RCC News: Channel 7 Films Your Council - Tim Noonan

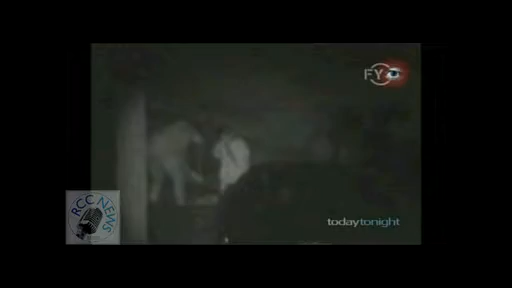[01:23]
They think it's okay just to come out at night and dump, and they don't realise that we're out here watching. Yeah. We're not a rush now. The poppers.